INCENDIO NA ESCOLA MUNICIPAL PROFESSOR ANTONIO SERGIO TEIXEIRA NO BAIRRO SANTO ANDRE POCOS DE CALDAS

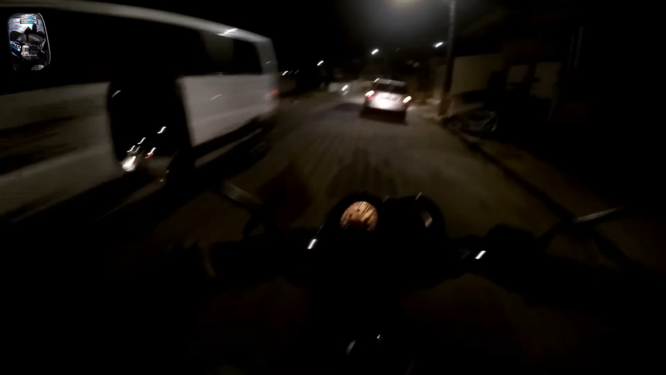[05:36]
A polícia provavelmente vai apurar aí As causas do acidente Mas é isso aí
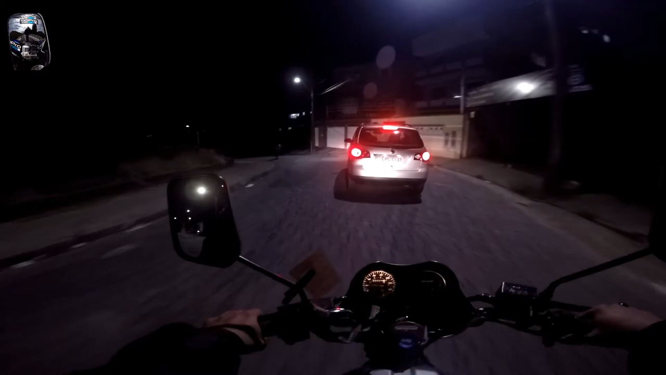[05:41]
A cobertura aí do barbeiragem Posto de Caldas Chegando mais caminhões aí Do corpo de bombeiro
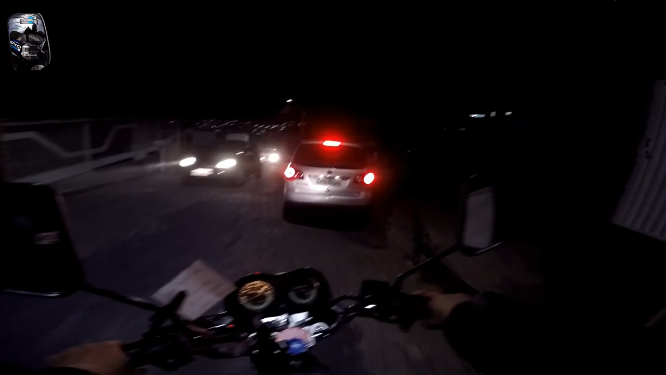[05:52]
Olha o cheiro de queimado, cara Como é que pode, né, meu?